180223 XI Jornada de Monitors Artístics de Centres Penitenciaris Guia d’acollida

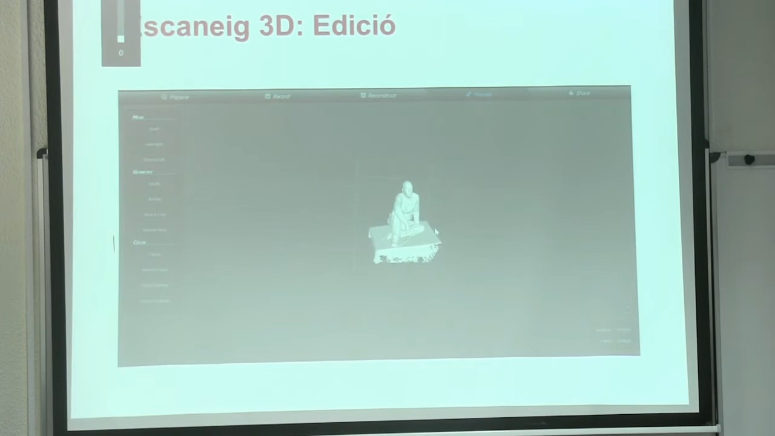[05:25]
Ahora mejor, ¿no? Colocamos la pieza en una posición donde nos venga cómoda a la hora de trabajar. Luego la podemos mover un poco, la giramos para quitarle las partes sobrantes que no nos interesan.
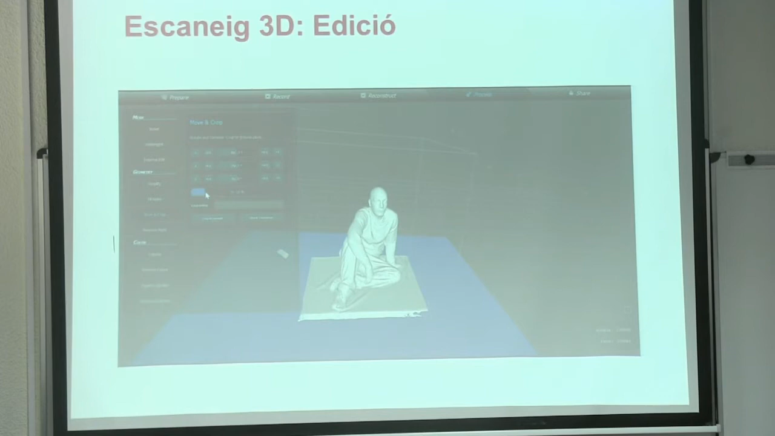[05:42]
¿Vale? ¿Vale? Pues espérate lo que viene nuevo. ¿Vale? ¿Vale? ¿Vale?
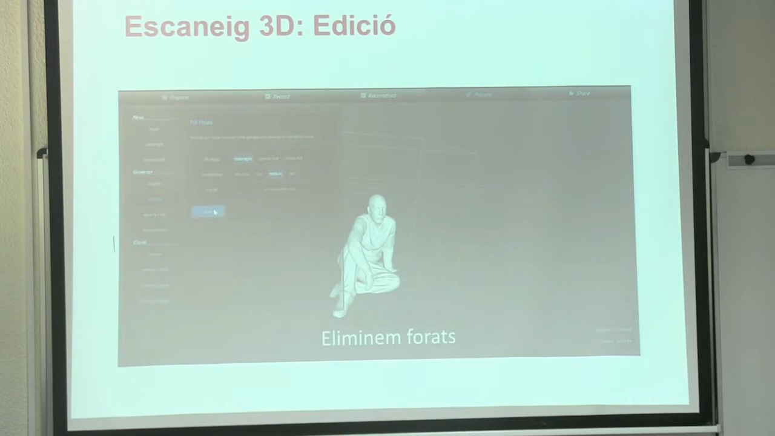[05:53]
Aquí hay un proceso también muchas veces... Esta nube de puntos genera muchos agujeros, genera imperfecciones.
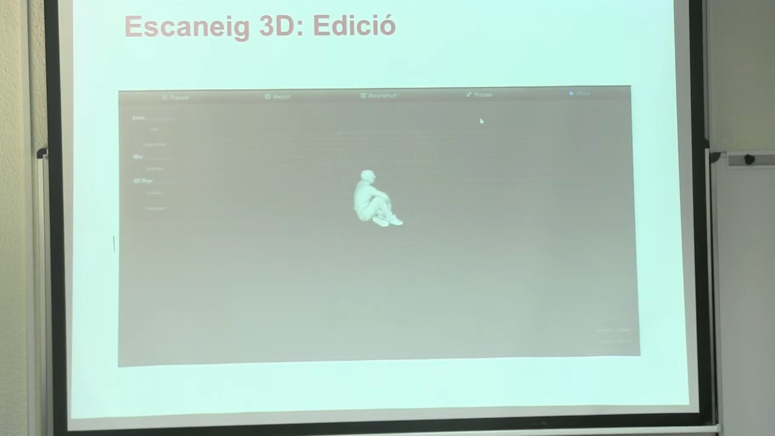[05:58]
El programa tiene una opción también para tapar todos esos agujeros y digamos que alisar un poco la pieza, ¿vale?
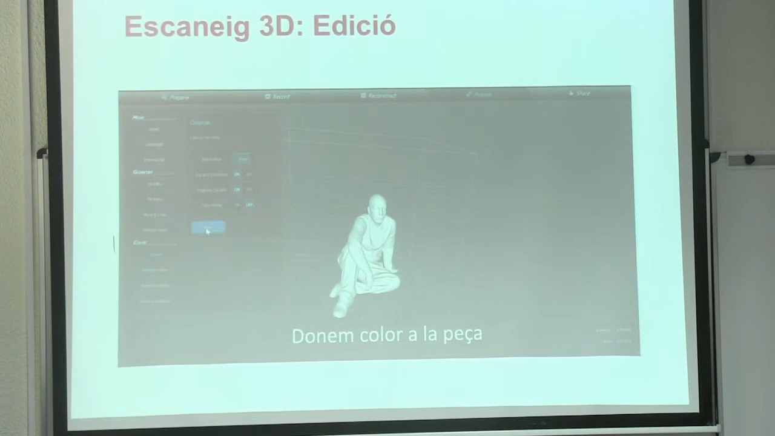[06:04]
Y por último, darle correo a la pieza. ¿Vale?
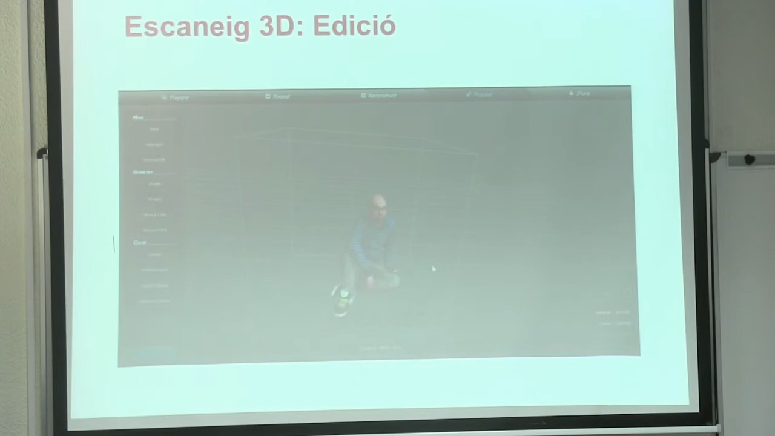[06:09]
O sea, el programa genera una textura porque el sensor no solamente recoge fotografías de cada punto que recoge de datos.